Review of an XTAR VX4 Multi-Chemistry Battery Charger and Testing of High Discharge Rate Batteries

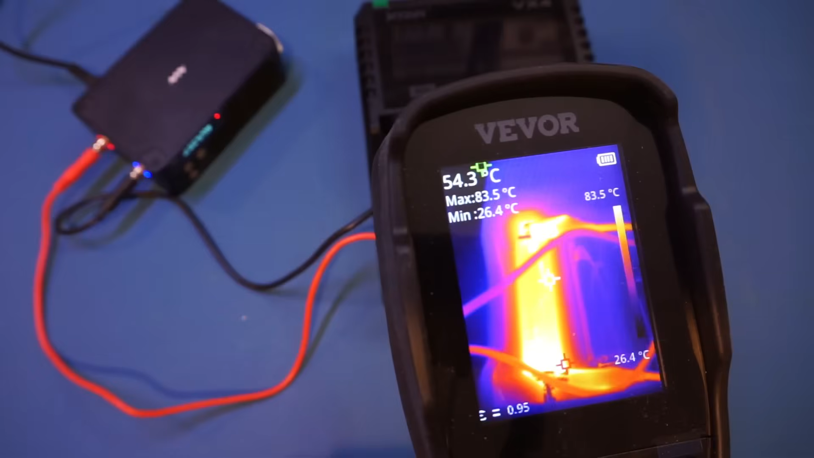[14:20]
On screen: max 83.5°C, min 26.4°C, scale top 83.5°C, scale bottom 26.4°C
Of course, the terminals are much hotter because we have these thin wires here, so that's not really a problem. But you can see the battery cell itself is now at 53, 54 degrees. But we have sustained the 10 amps current for at least 10 minutes now, so not a problem.
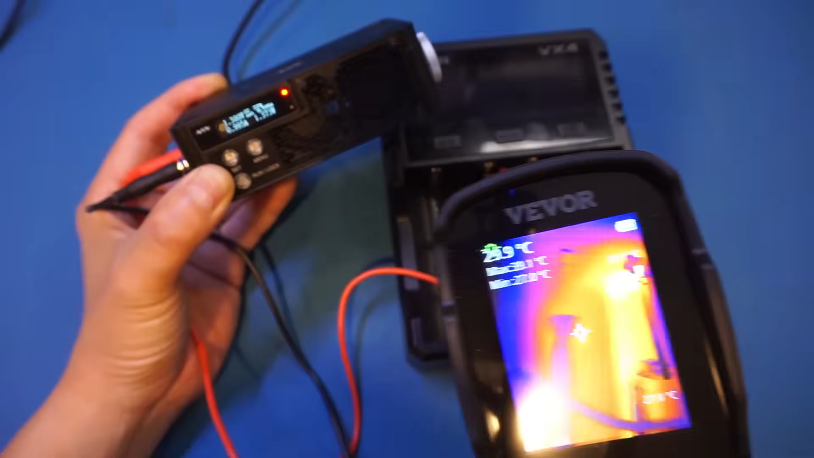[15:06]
And the cell is already pretty hot.
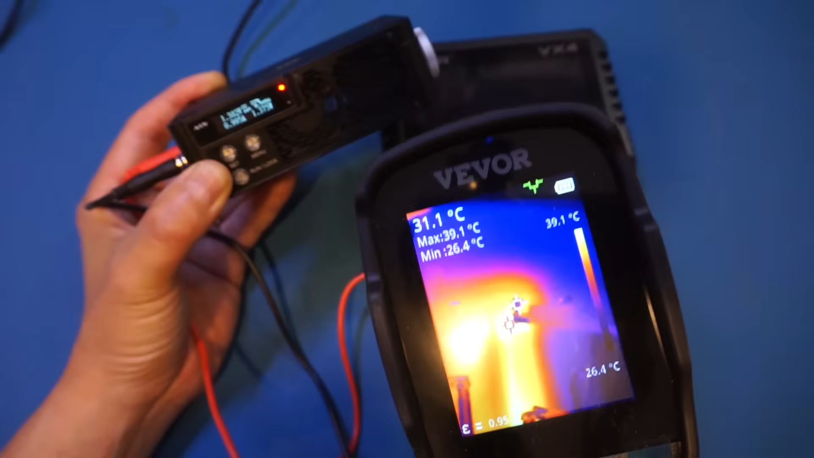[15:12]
On screen: spot 31.1°C, max 39.1°C, min 26.4°C, scale top 39.1°C, scale bottom 26.4°C
At least the DC-DC converter section you can see. Ignore the background here because we just tested the discharging of the two large lithium cells.
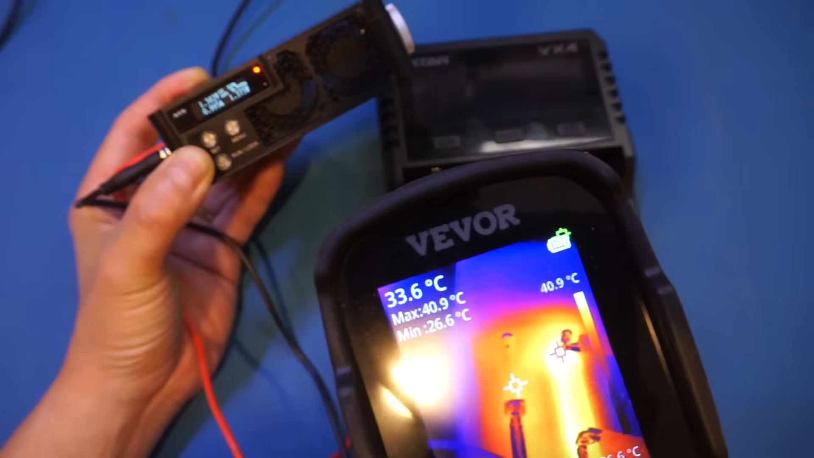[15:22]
On screen: spot 33.6°C, max 40.9°C, min 26.6°C, scale top 40.9°C
And that heated up the bay a little bit. But you can see here we are already at 41 degrees. So let me increase the discharge rate a little bit.
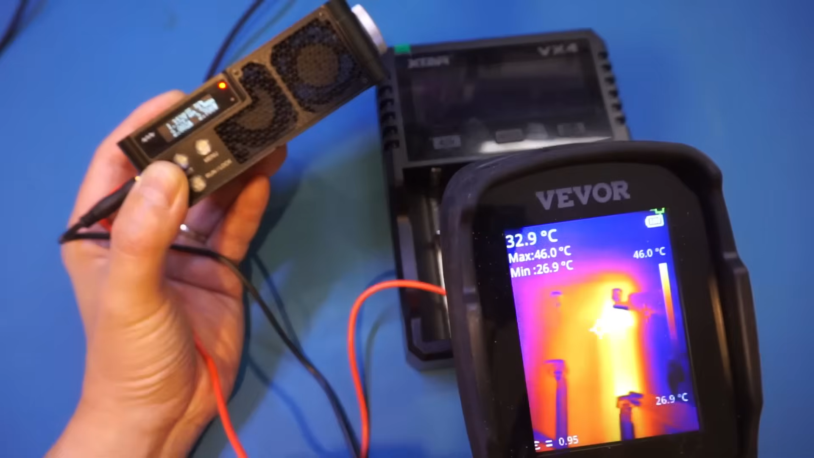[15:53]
On screen: spot 32.9°C, max 46.0°C, min 26.9°C, scale top 46.0°C, scale bottom 26.9°C
And let's take a look at the thermal again. Now you can see that the main section is heating up is that DC-DC converter circuitry at the top. And that is quickly reaching 54 degrees. And it's still rising. And this is probably the highest temperature you would want to go.
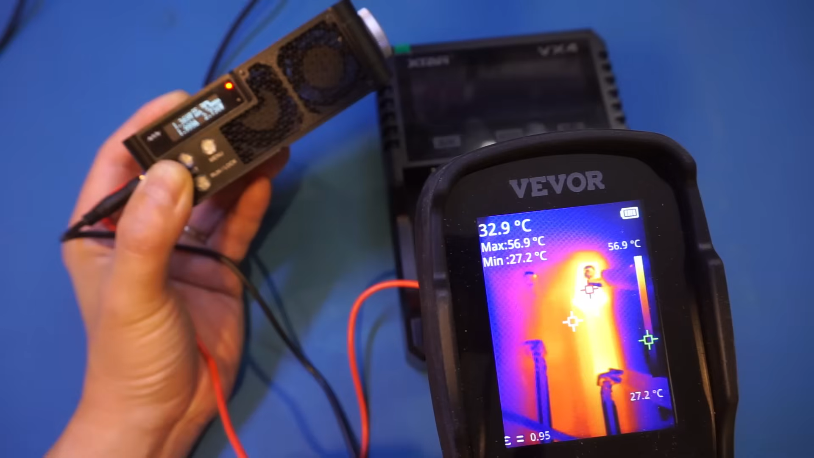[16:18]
On screen: spot 32.9°C, max 56.9°C, min 27.2°C, scale top 56.9°C, scale bottom 27.2°C
But let's see if it has any protection circuitry or not. And I'm just going to keep increasing the current draw until something breaks. Either it shuts down or there's some catastrophic failure here. So far so good. Everything is still holding up. But it is 61 degrees already.
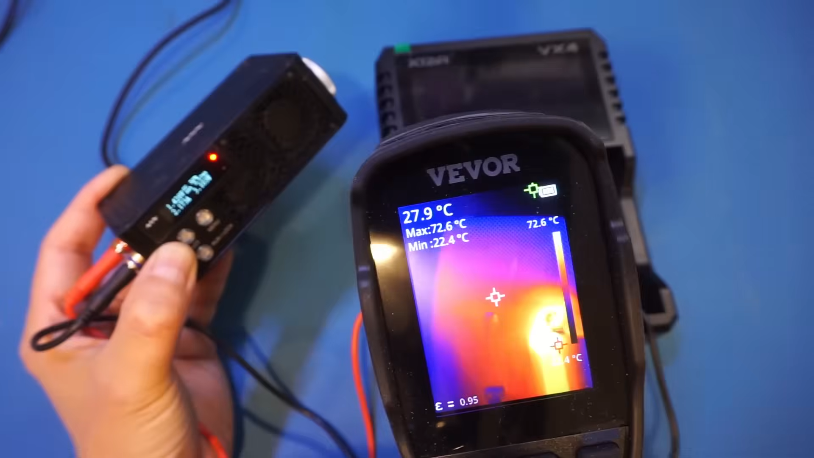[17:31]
On screen: spot 27.9°C, max 72.6°C, min 22.4°C, scale top 72.6°C
But you can see the temperature has risen to 73 degrees. That's definitely not very safe anymore.
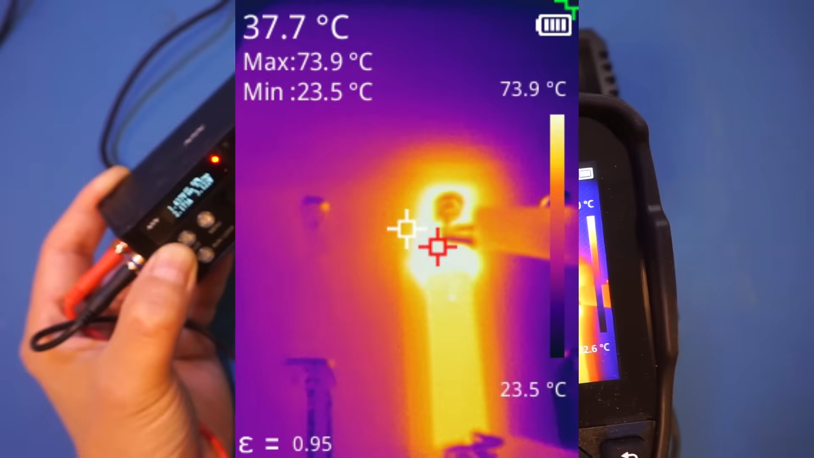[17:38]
On screen: spot 37.7°C, max 73.9°C, min 23.5°C, scale top 73.9°C, scale bottom 23.5°C
But we are able to sustain this current at 2.2 amps, roughly.